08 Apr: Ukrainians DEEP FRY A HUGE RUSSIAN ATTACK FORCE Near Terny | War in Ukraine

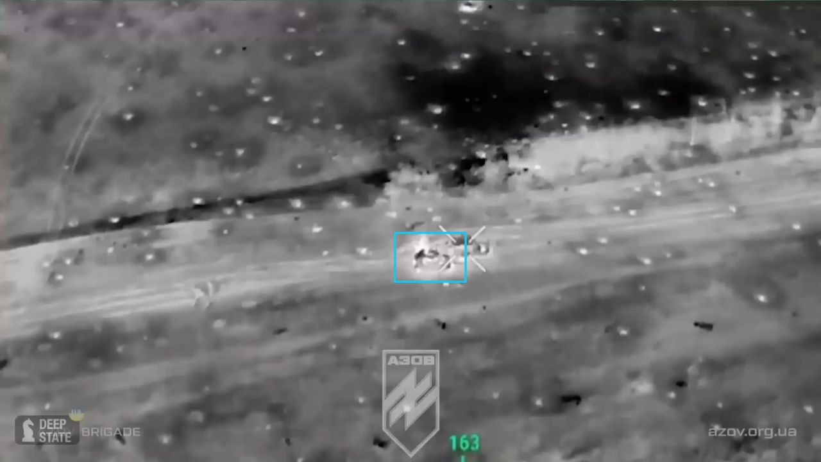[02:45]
Incidentally, this damaged Russian tank was later repaired by Ukrainian forces on site and
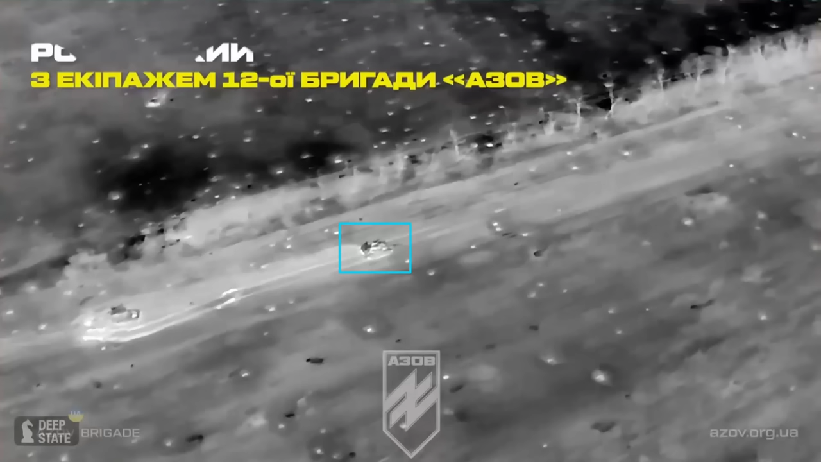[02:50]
was successfully driven to the Ukrainian positions in Terni.